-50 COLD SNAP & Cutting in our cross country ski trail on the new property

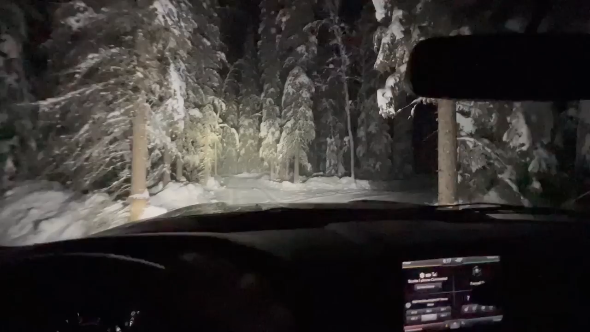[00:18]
It was right at 50 below this morning. But can't really see the ice fog here, but it is pretty bad on the roads, ice fog. Very thick when you're driving down the roads. It's hard to see the people coming at you.